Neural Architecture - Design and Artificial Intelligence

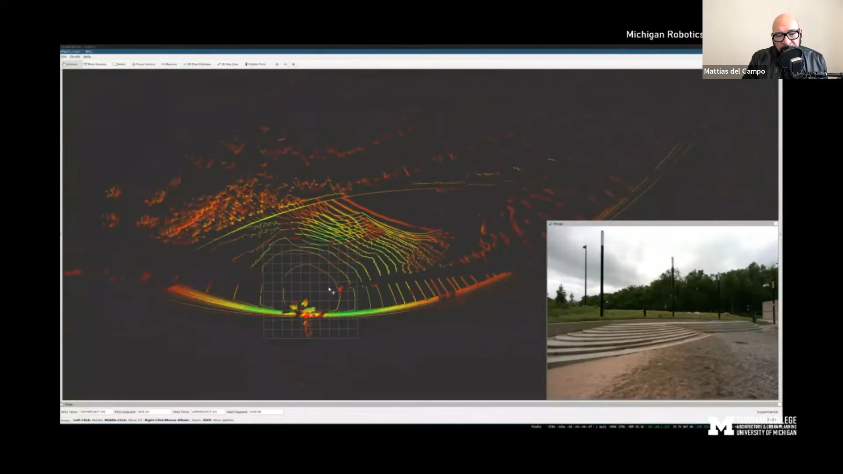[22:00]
This is a video that I really like a lot. Previously in my lectures, I showed other videos of machine vision and how that looks like. But I'm happy that the robotics department in Michigan provided me with this video that basically shows how robots perceive the robot garden. And this is quite fascinating to me to see how different
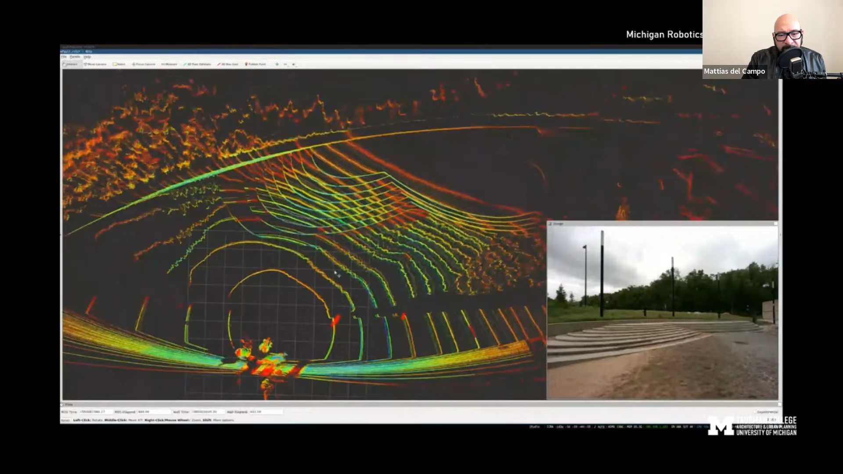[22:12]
the way is that machines actually see the world to how we perceive the world.